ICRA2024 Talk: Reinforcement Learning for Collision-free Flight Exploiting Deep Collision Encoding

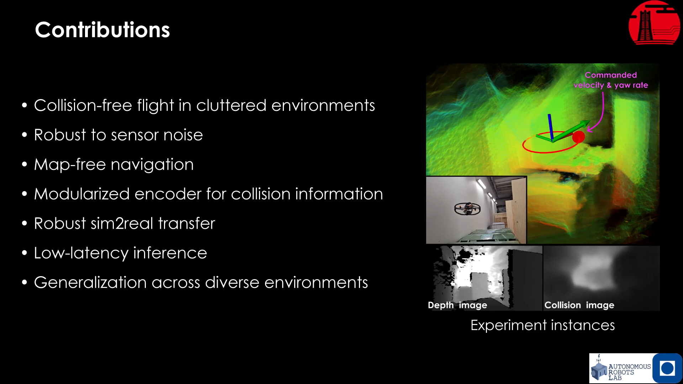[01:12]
We achieve robust sim-to-real transfer allowing for low latency inference on board the robot. Furthermore, our solution demonstrates the ability to generalize across diverse environments. To bridge the sim-to-real gap for sensing, we utilize a novel encoding method that captures collision information from the depth images. A collision image is created that inflates the obstacles seen in the depth image by the size of the robot. This is achieved by first performing edge detection on the depth image, constructing a virtual robot-sized mesh around the edges and then recasting through this virtual environment to obtain a collision image that captures spatial information about potential collisions.
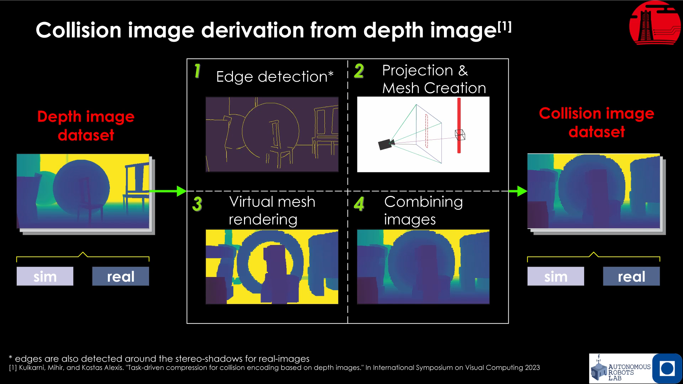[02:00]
at each pixel would indicate the collision-free distance that can be traversed in that direction. Moreover, complex obstacles such as nets, branches and twigs with gaps are inflated to form a single large region in the collision image.
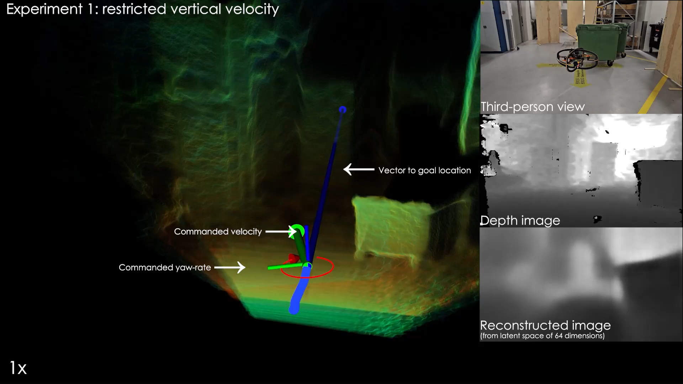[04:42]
The robot accelerates and decelerates to navigate to the goal despite sensor noise and invalid pixels in the real-world depth images. Note that the policy was not trained with restrictions
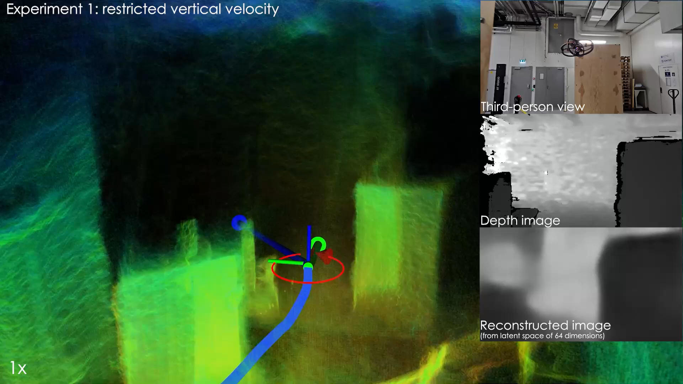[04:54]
on the vertical velocity but adapts to this restriction during the experiment to navigate safely to the goal location.
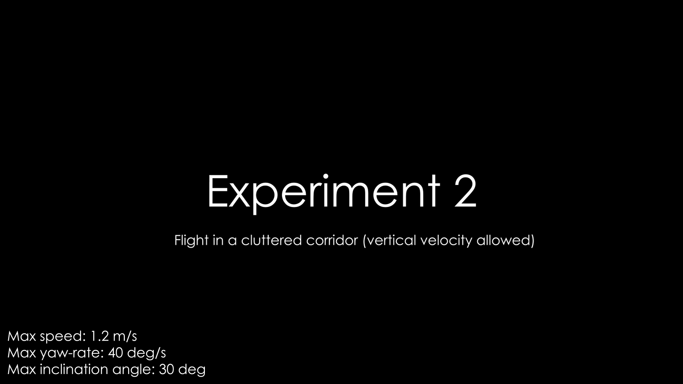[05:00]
In the second experiment, we remove the restriction on the vertical velocity and test in the same environment.
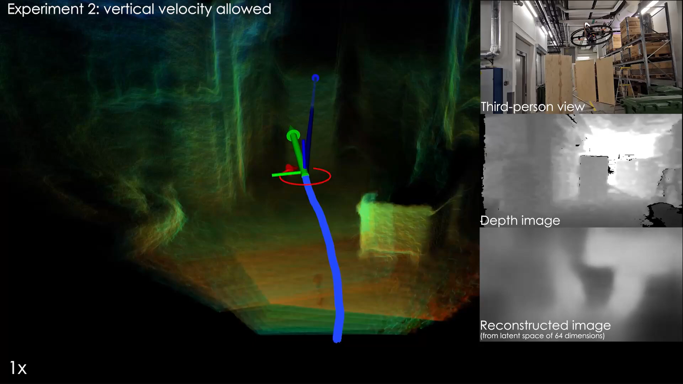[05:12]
In this case, the robot takes a natural, collision-free path above the obstacles and navigates to the goal location.